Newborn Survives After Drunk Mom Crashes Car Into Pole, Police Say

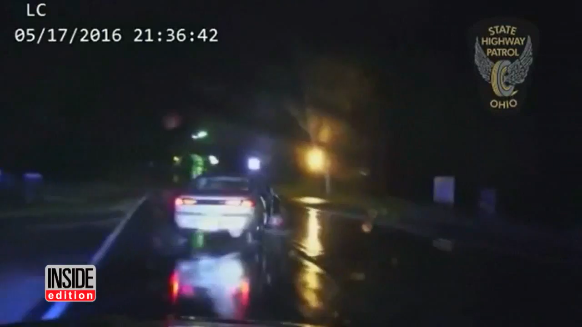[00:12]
Frightening moments all caught on camera of a mother driving erratically in the rain all with her newborn baby in the car according to police. Watch from a cop's perspective of the car swerving along the road in Ohio. The car then hits a curb and pull before turning over and bursting into flames. Off-camera officers extinguished the fire and pulled the four-month-old out of the car.